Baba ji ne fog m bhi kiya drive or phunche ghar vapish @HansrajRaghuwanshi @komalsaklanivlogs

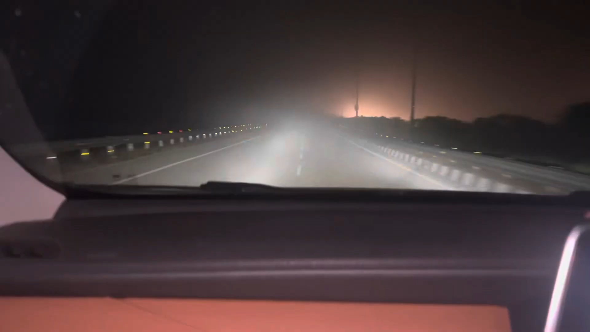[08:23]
पूरे नोंड होके रखिए हे और
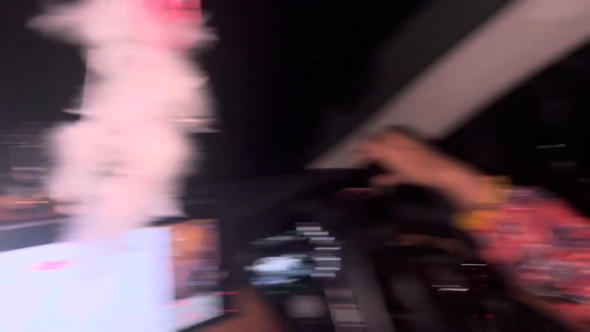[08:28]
देखिए इन हमारे एक्सपर्ट इतनी दून में भी मलव देखो देखो
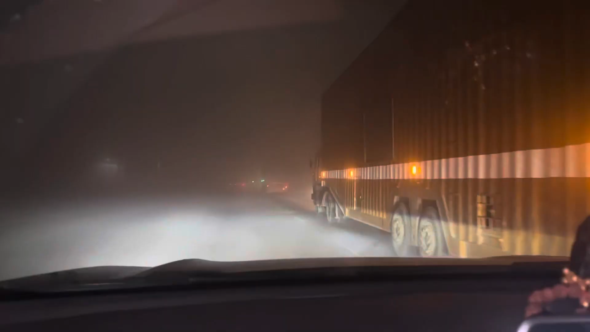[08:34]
तो इतना कोहरा है आगे रोड पे
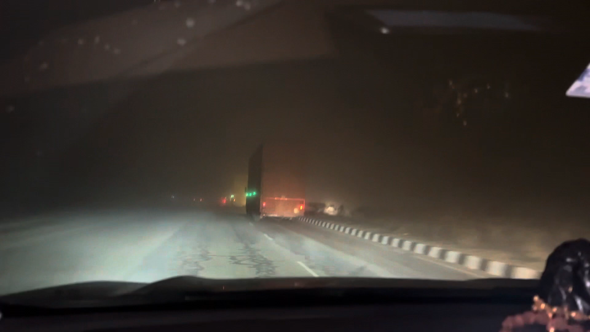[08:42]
मतलब 10 किलो मेटर भी अभी ऐसे लग रहा है जैसे इतना जाला डिस्टिंस है